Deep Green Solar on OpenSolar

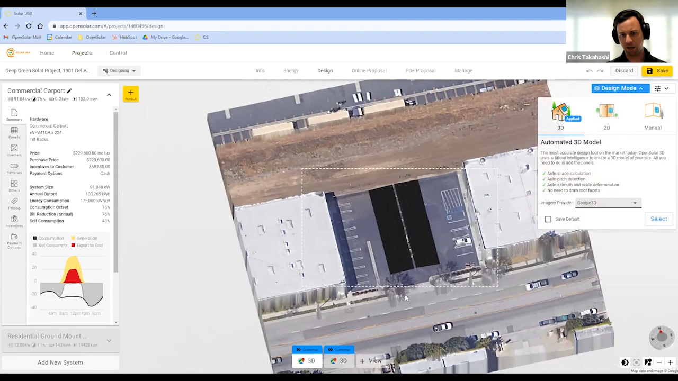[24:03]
I can zoom around the image, uh, get a nice panorama of the site.
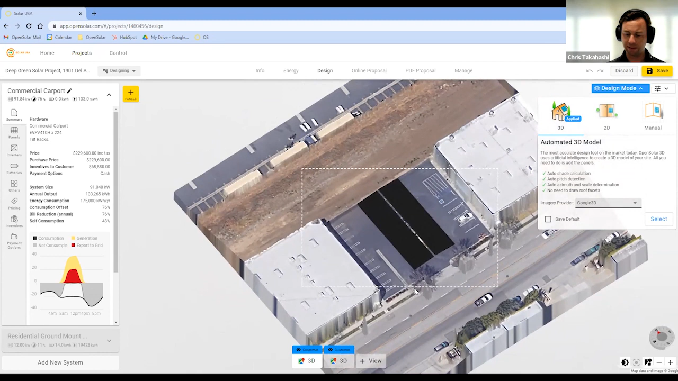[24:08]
Uh, even before I do a design, I can click this heat shade button here in the bottom right corner.
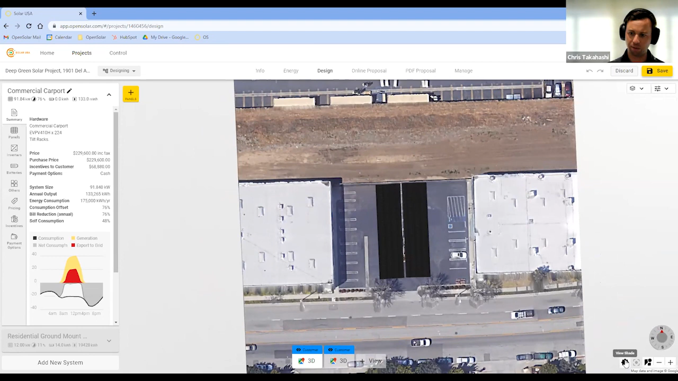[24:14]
This will put the irradiance on the design and I can see by the color schemes here, we'll just give it a second of, uh, what, what the best areas are for design.
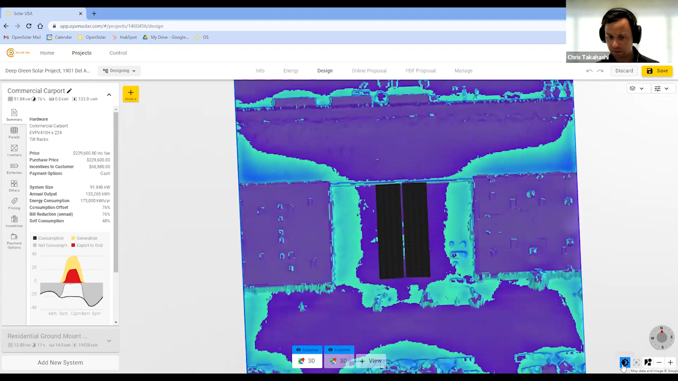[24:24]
So, um, let's see here. I'm going to should be showing an orange and red, but, um, typically you'll, you'll see that, um, you can toggle it on or off as well.
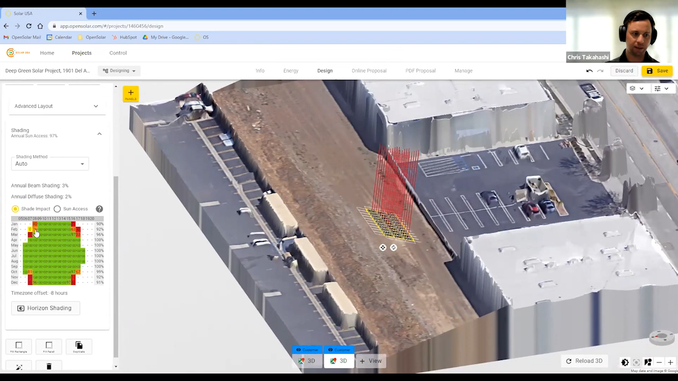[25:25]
And I can go through, uh, you know, every hour of a typical typical day in February, see the ray chasers move,
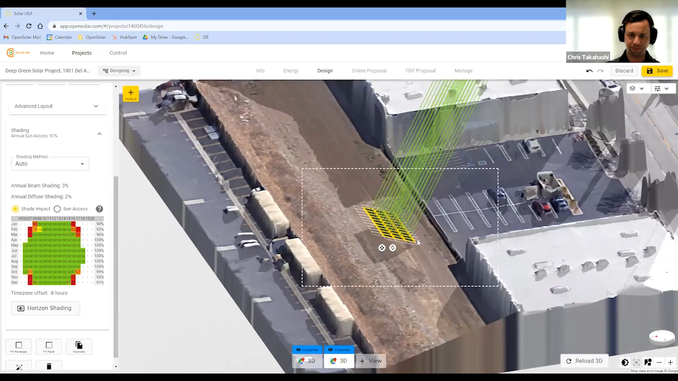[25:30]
and then down to the module level, see exactly, um, what my production is going to be. So green is good for full sun access.